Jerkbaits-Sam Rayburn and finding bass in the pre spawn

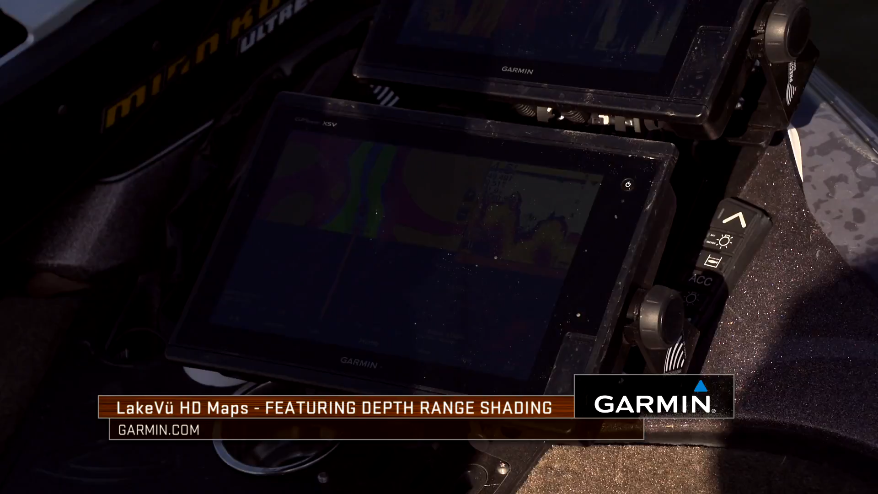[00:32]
So I'm looking at my traditional sonar, my mapping, and how my colors are set up so that I can find a little deeper drain,
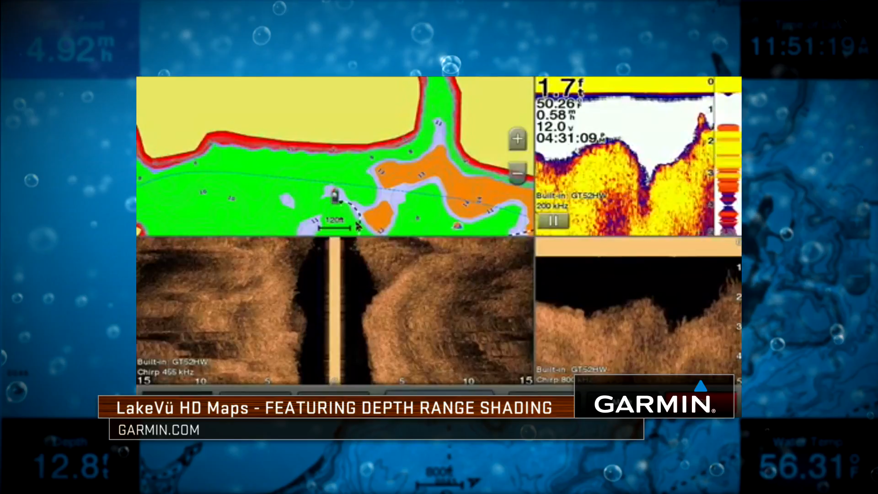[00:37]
a little deeper stretch to stay in to throw this jerkbait across it.
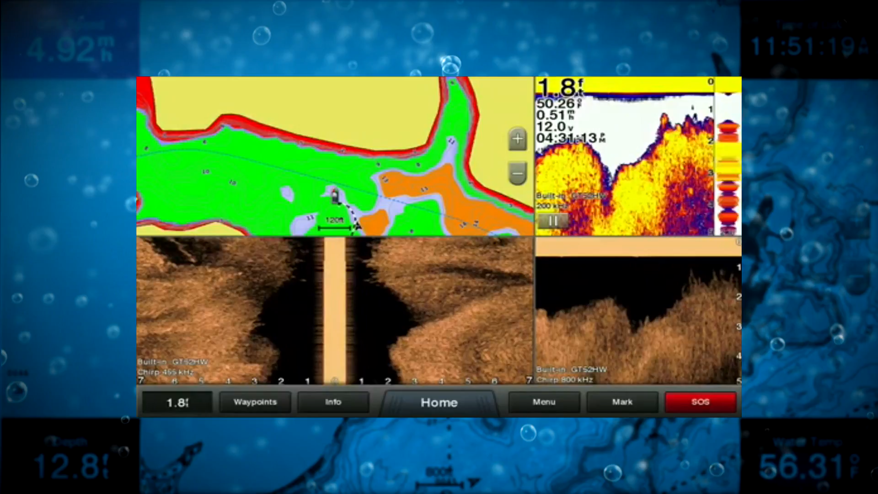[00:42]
And then as I get in there using Panoptix to try to identify gaps in the holes in front of me, out 40, 50, a hundred feet, so that I can,
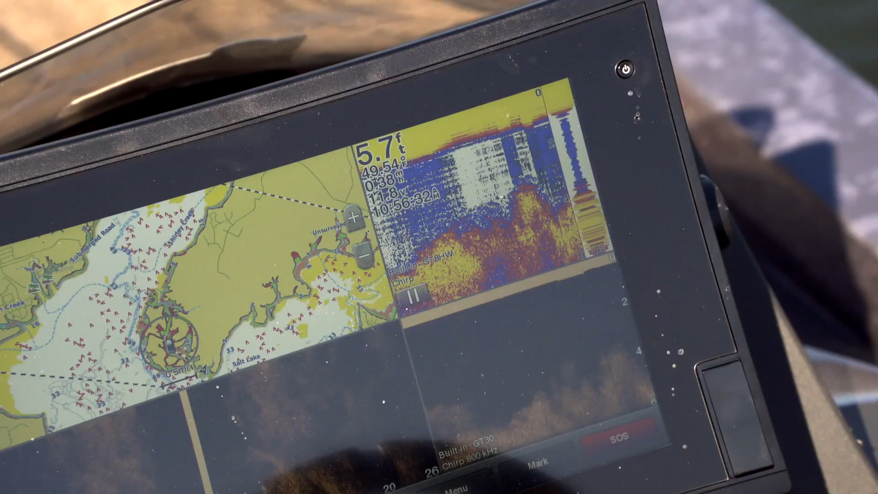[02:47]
On screen: depth 5.7 ft
We're just fishing down the middle of the drain.
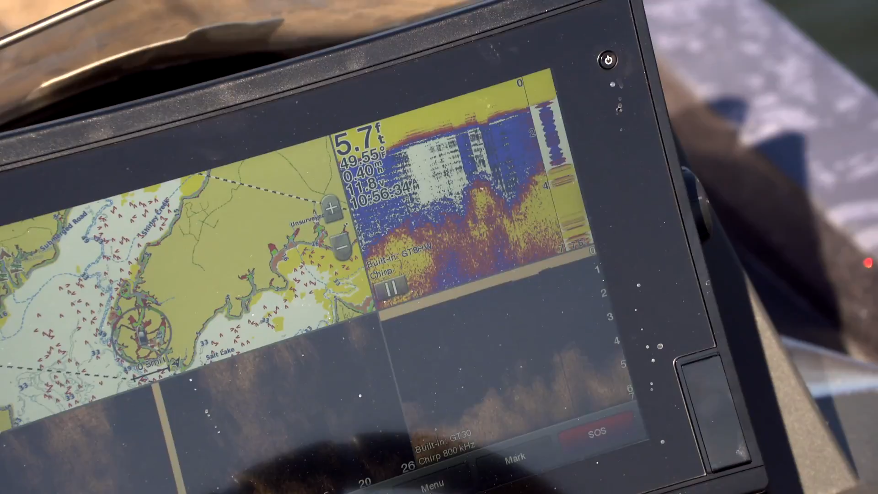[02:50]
On screen: depth 5.7 ft
You know, I'm using my mapping to basically tell me, you know, here's where I need to be. Because I haven't fished this cove here since last year. We came over here sight fishing.
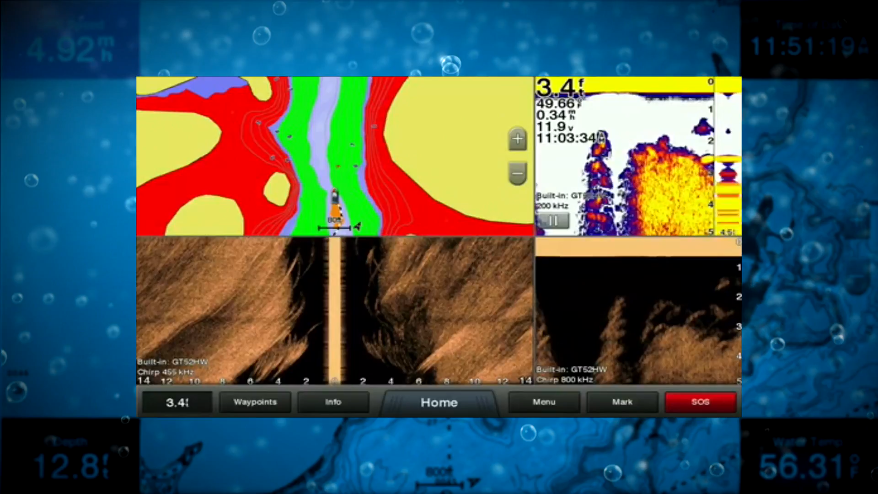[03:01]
But I've got my mapping set up with the reds and the greens and the yellows so that I can actually say here's where the ditches are and the drains should be to give me a better feel.